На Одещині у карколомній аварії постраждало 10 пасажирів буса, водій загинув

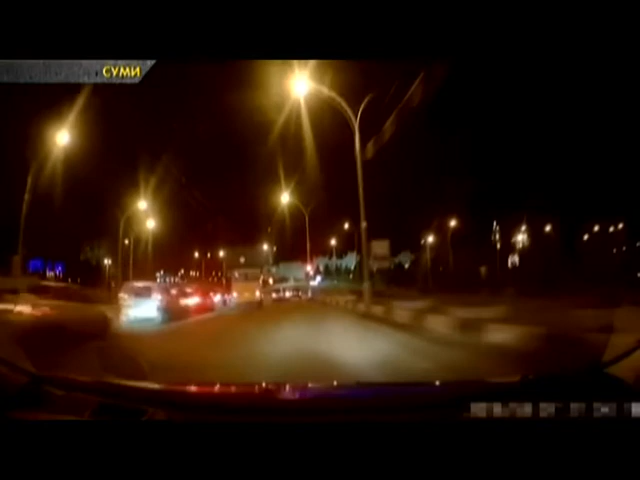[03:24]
Схоже, зрозумів, що накоїв і замість покірно зупинитись, натисна педаль газу. Правоохоронці, давай за ним. Ви лише гляньте, його аж заносило на поворотах. На вимогу працівників поліції водій не зупинявся, вів себе на дорозі неадекватно та агресивно.